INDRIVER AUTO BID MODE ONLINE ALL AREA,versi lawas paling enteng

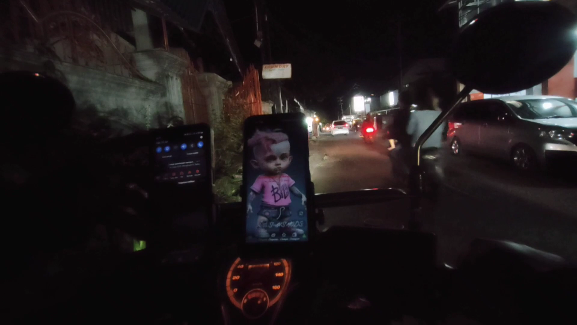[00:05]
ya Kita dapat orderan Yastin Oke kita gaskan saja ya teman-teman
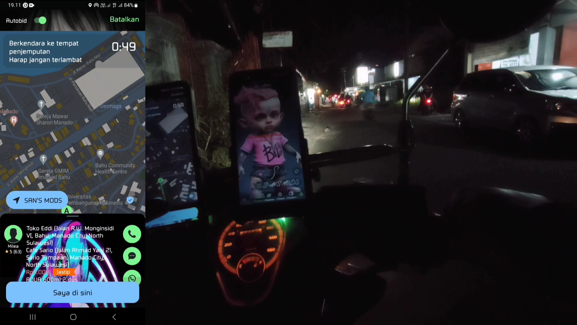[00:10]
Nah Yastin Dan untuk akun yang satunya kita matikan saja Atau kita offline-kan saja dulu Agar tidak masuk orderan